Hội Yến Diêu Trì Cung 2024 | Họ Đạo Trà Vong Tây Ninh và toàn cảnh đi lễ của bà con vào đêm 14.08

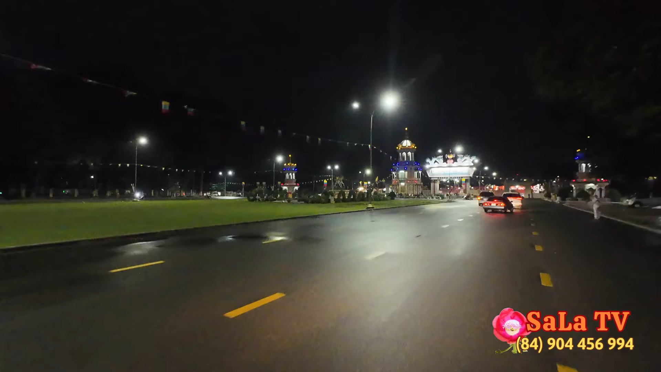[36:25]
Quý vị có thể thấy nào, cái cổng ghi cái chữ rất là lớn: Đại Đạo Tam Kỳ Phổ Độ Tòa Thánh Tây Ninh. Đó. Bên trên còn có cái năm.